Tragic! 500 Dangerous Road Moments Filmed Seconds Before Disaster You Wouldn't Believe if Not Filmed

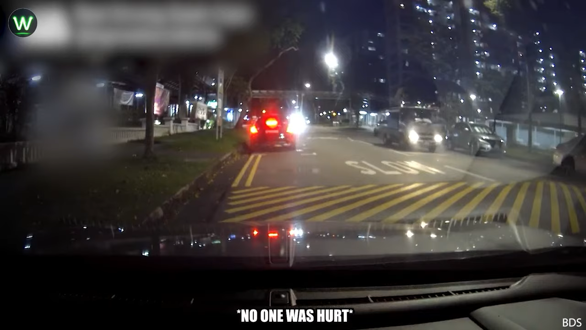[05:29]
It occurred in Singapore. A van veered off the road and crashed into a sidewalk barrier. Oh my God, was the driver drunk or oversleeping?